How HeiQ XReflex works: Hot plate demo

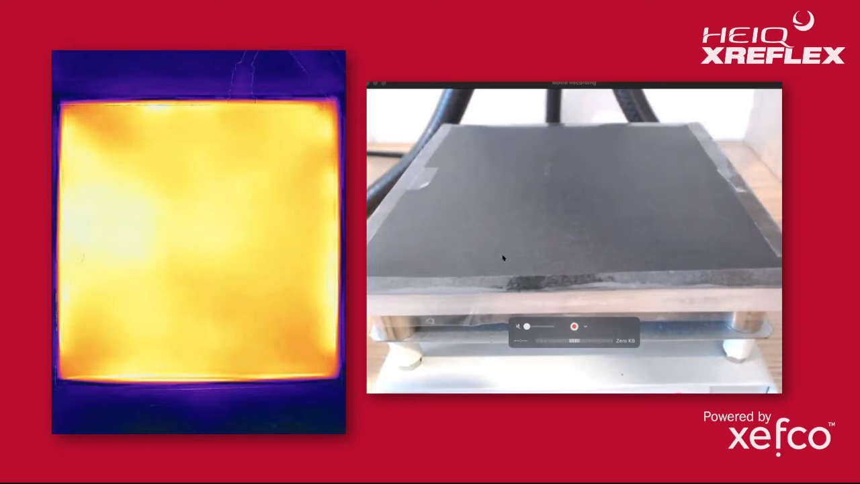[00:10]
okay so what we have here is a hot plate and then infrared camera setup so this is just a floor infrared camera um and a hot plate just to simulate a heat source which is the body and so what we can do is layer our x-reflex materials on the hot plate and observe the difference so we've got two fabrics this is a 15d nylon fabric nylon woven ripstop and
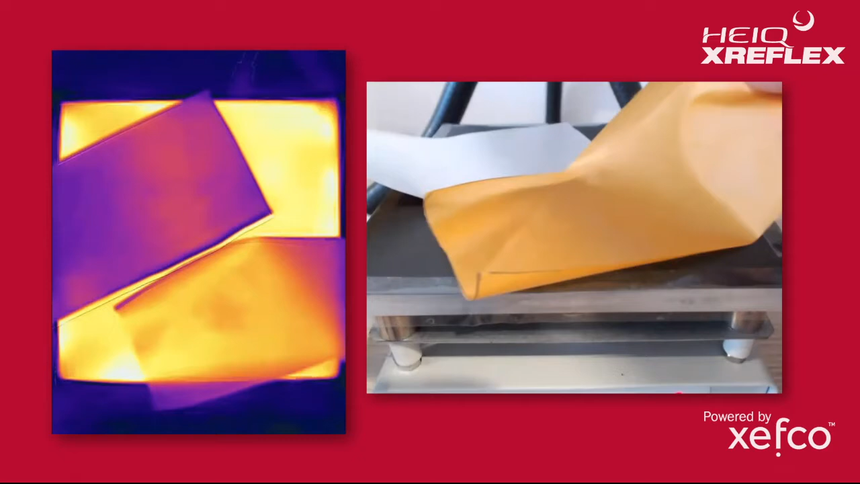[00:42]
what we can do is demonstrate the difference between a material with the x-reflex technology applied and without so as this is the inner lining layer we're actually going to have the radiant barrier facing upwards here so that's essentially facing away from the body or facing the insulation layer you can see already
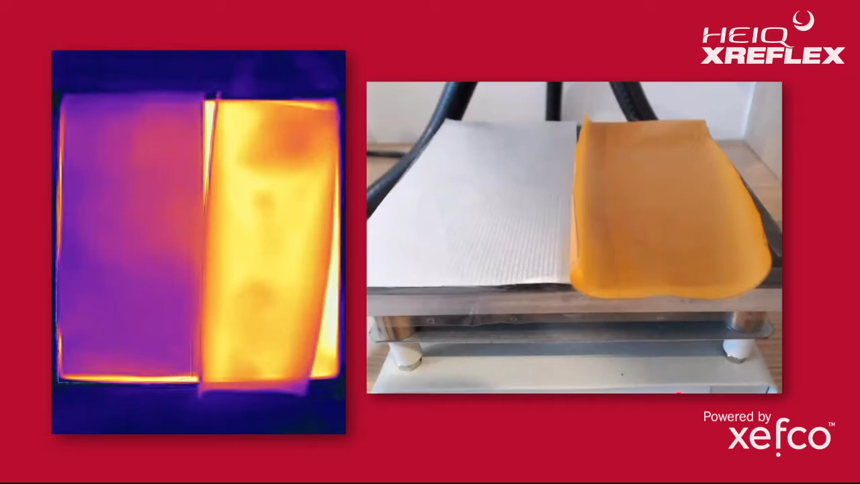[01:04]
there's a large difference in the emission so this is working to reduce the emission of radiant heat from the body then we layer our insulation layer on top
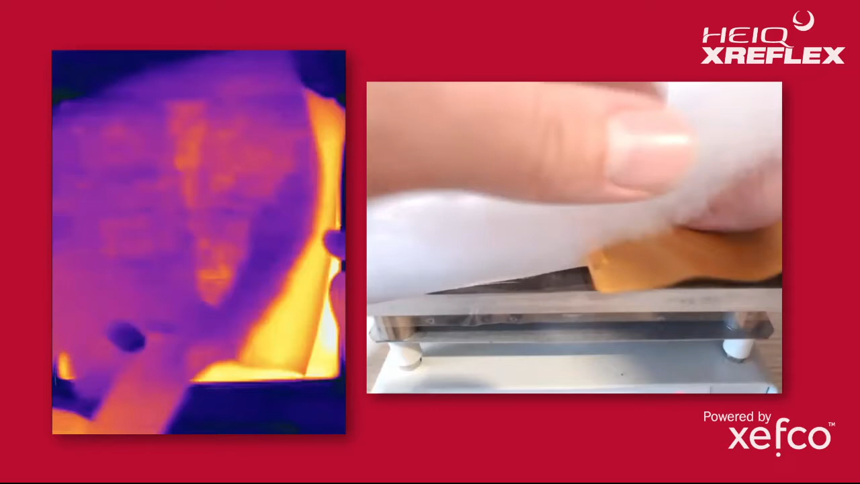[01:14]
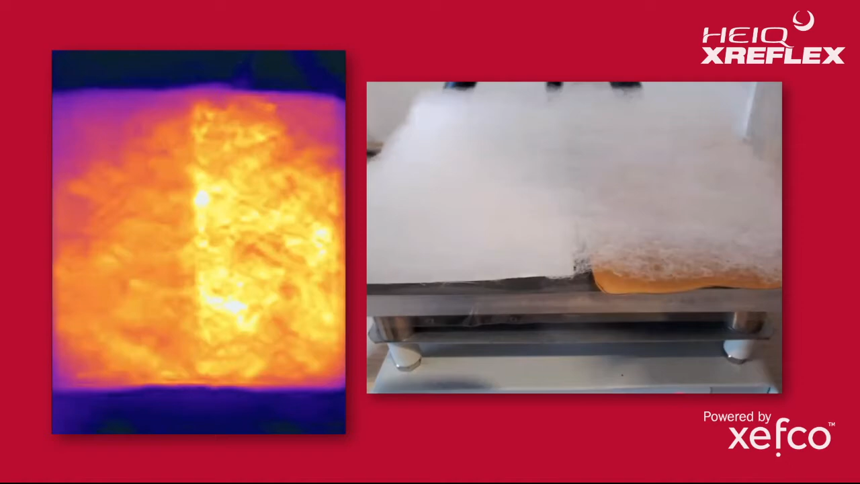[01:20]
this is a 60 gsm one of our x-reflex insulations and you'll see through the insulation there's a big difference in the heat transferring through
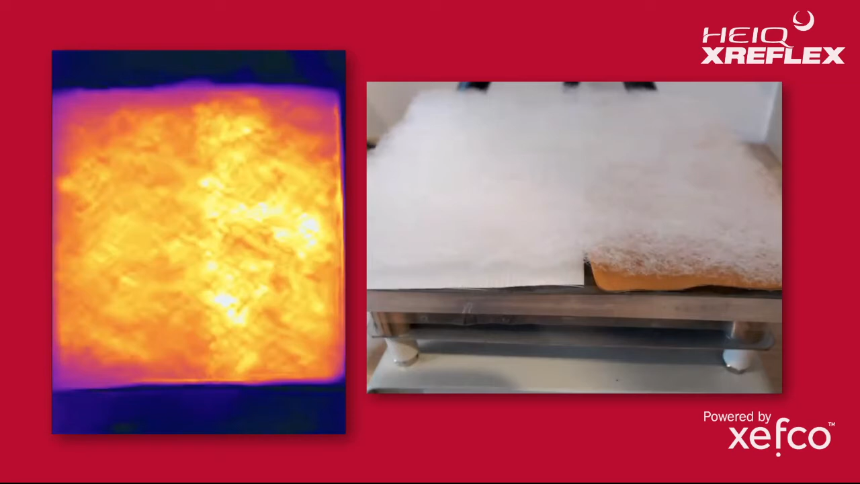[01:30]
and then we'll get our top shell layer and so on the left side here we'll layer another fabric treated as x-reflex
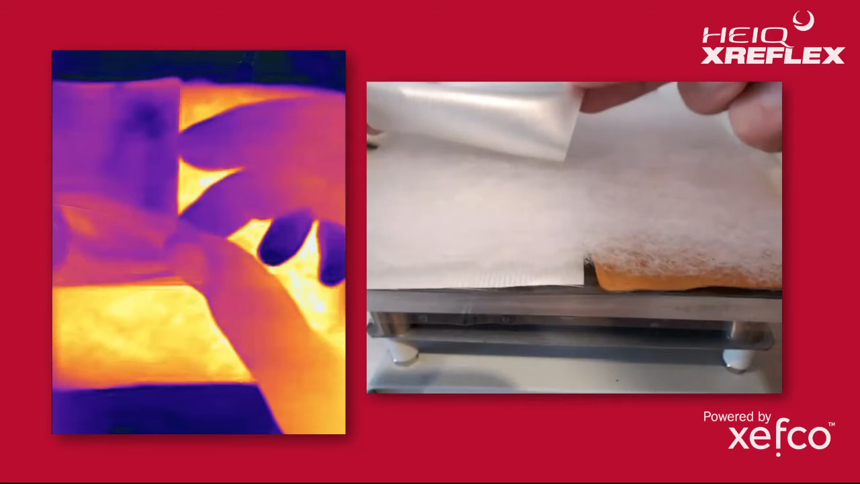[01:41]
and on the right side fabric without x-reflex
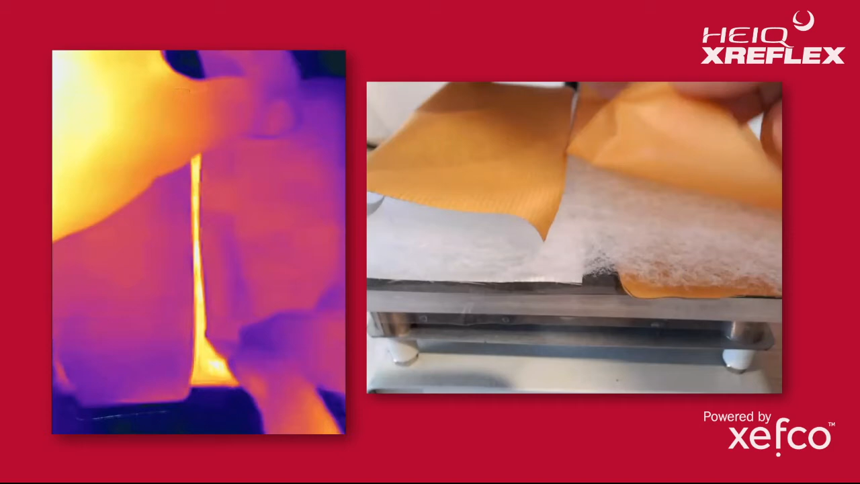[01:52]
okay so same insulation layer same fabric with and without x-reflex treatment you'll see a very big difference between the the heat radiating through the the substrate
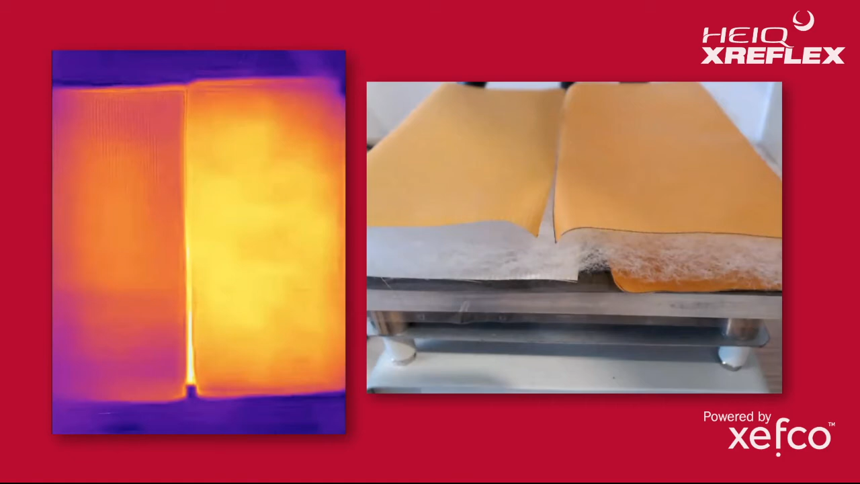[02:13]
now we can go a step further here and demonstrate what happens when we increase the amount of insulation on the non-x-reflex side so i've got the exact same insulation here and i'll double that up
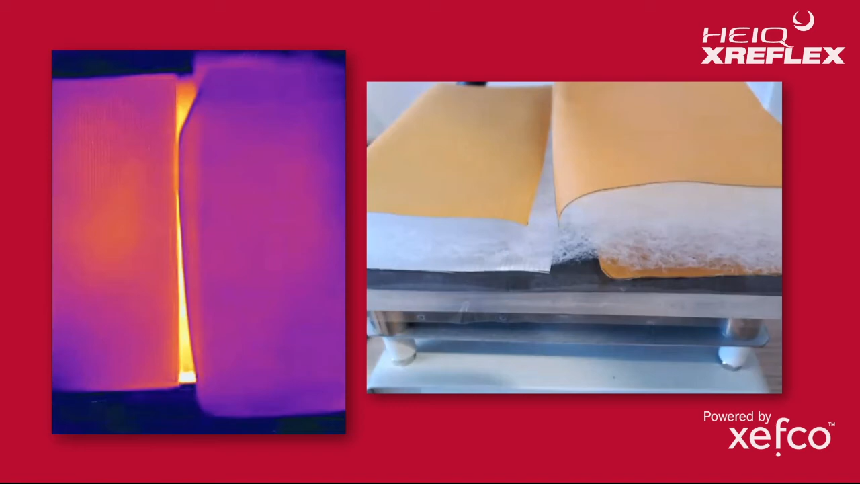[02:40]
and we'll see that we actually have very very similar heat loss through both substrates however the x-reflex treated one has half the amount of insulation as the non-x reflex layer
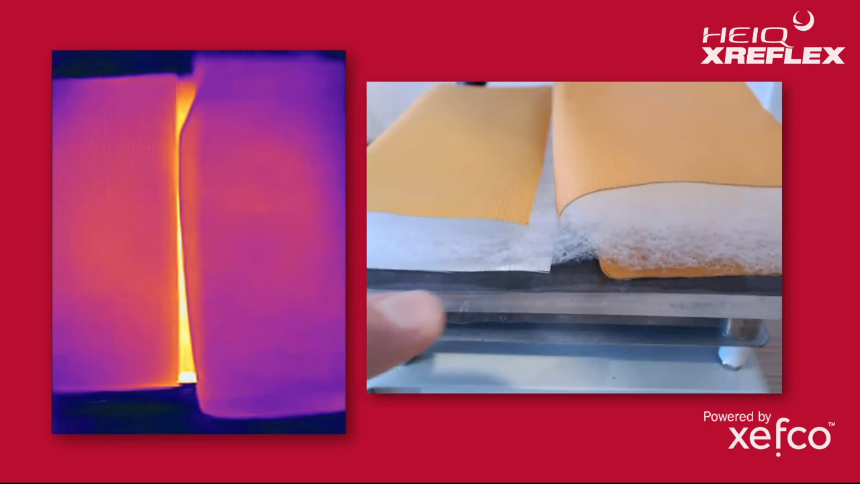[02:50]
so reducing emission of heat through the through the assembly and then we've got the the outer shell layer which is helping to reflect radian radiant heat back down